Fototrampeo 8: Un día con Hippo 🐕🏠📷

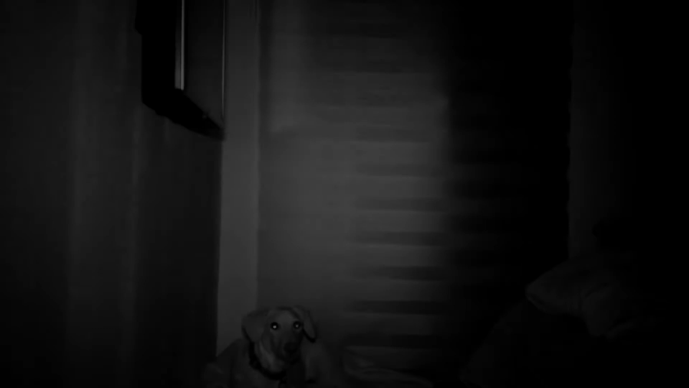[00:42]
Cuando sé que se han ido a dormir, dejo mi cama y me voy al sofá, que es mucho más grande y cómodo Pongo los cojines y a dormir
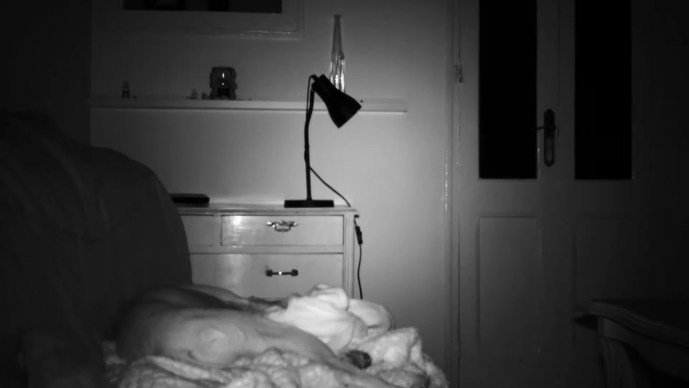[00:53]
Siempre, en la noche, me da un poco de hambre, así que me levanto y me tomo un pequeño aperitivo
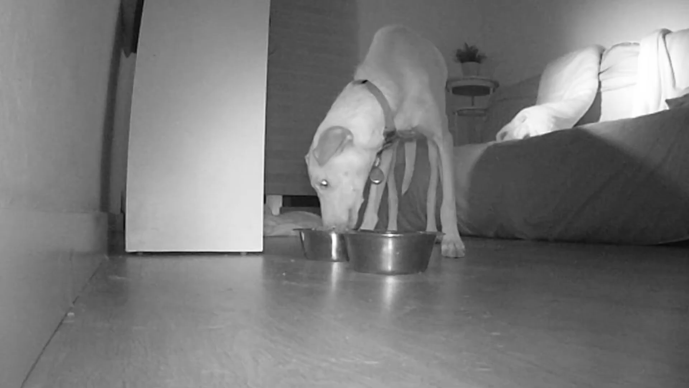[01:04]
La etiqueta, esto es bueno, ¿eh?
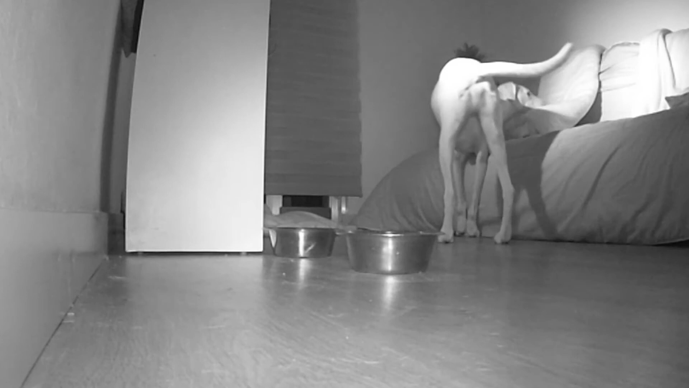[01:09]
Ahora sí, a dormir
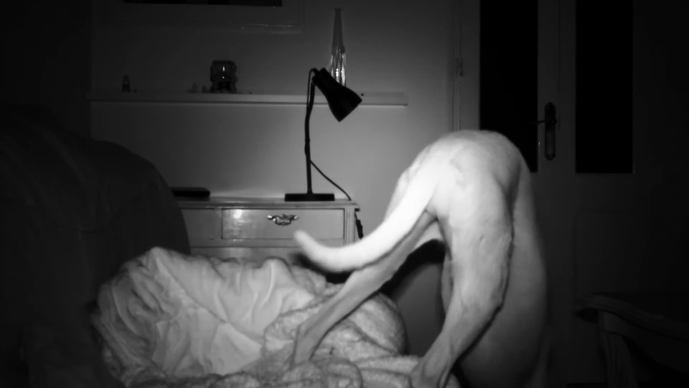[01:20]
Tanto comer, me ha puesto la boca seca Voy a ir un poco a beber agua Y ya, sí que sí, estoy perfecto Ay, qué agüita tan fresquita Mucho mejor Ahora sí que voy a dormir a gusto Uf, qué frío Me voy a meter aquí para estar más calentito
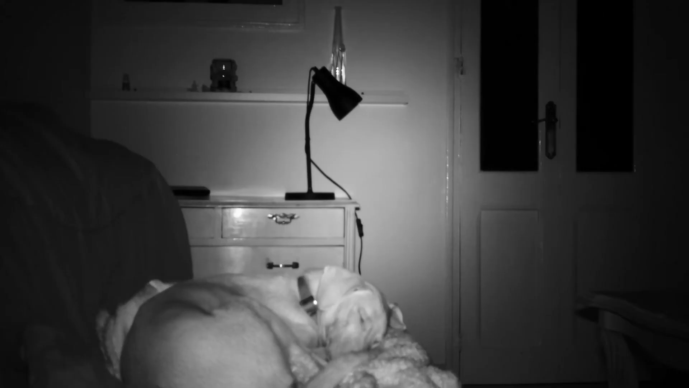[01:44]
Uy, parece que ya se han despertado ¡Ya están aquí!
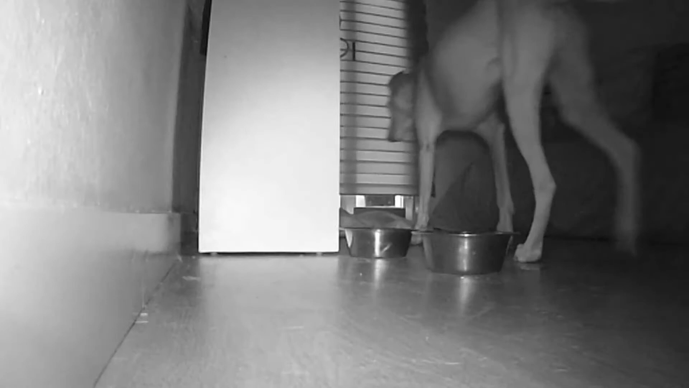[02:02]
Entonces lo que hago es que me vuelva a mi camita para que piensen que he estado aquí toda la noche